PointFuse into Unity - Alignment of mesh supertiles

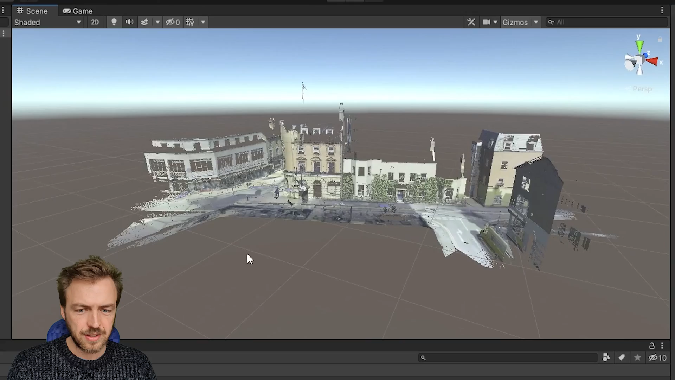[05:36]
So at that point there they are perfectly aligned ready for your ready for your walkthrough.